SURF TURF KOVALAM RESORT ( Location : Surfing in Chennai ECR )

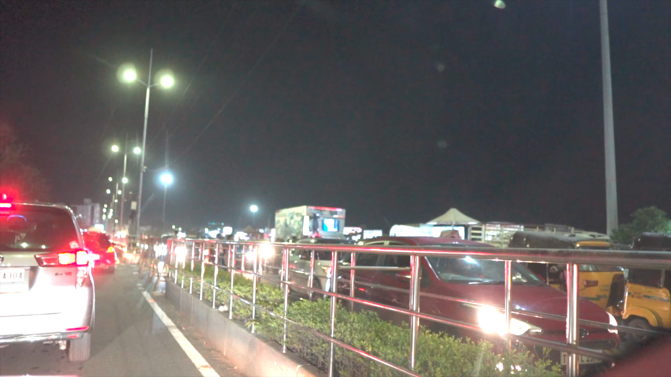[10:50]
It's full of traffic jam and people are all waiting for parking. I think it's a bad idea to step in the beach. So I think I decided to just move on and go on.